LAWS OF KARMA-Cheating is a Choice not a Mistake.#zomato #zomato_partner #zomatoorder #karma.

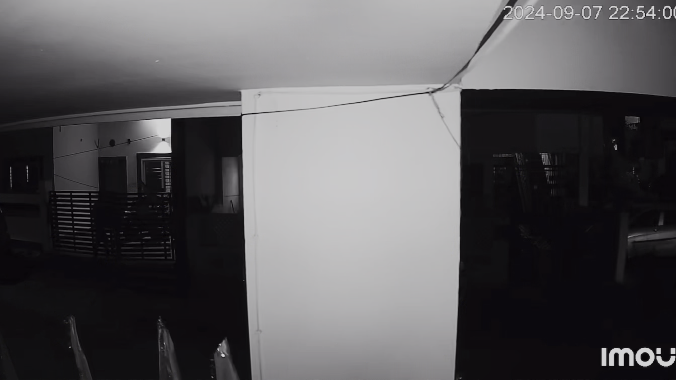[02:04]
जाता है जैसी बहार निकलता है उसके हाथ में क्या है उस पर रोशनी डाहनी के लिए सामने से यह का रही है और उसके हाथ में आपको देखता है